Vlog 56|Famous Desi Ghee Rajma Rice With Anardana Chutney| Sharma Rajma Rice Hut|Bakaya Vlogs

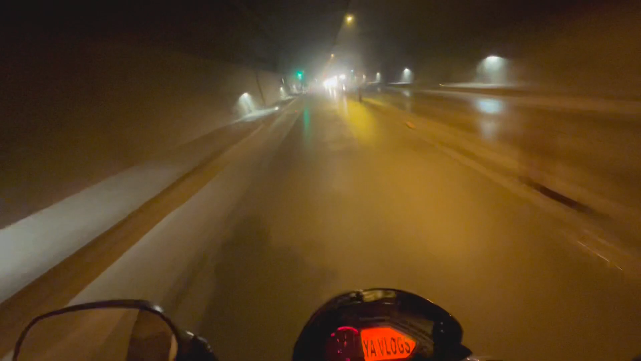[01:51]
यहां पर नहीं भी ओवर्टेकिंग कर रहे हैं वहां पर फैल यह ओवर्टेंग करते हैं